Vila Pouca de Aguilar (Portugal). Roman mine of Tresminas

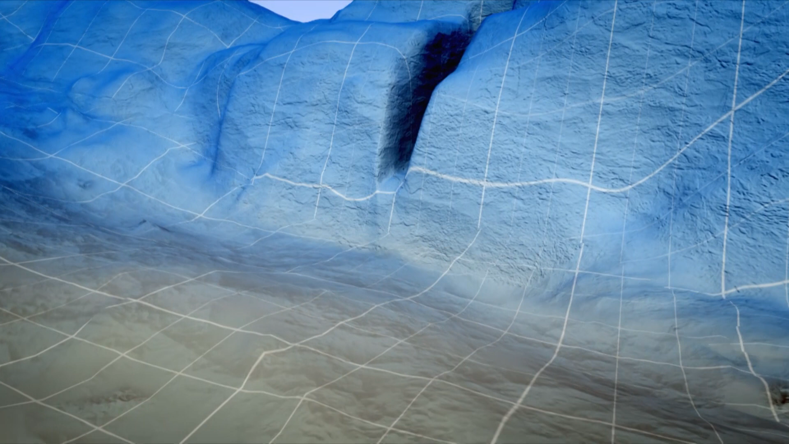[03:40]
Ultimately, this resulted in the curious appearance of this gallery.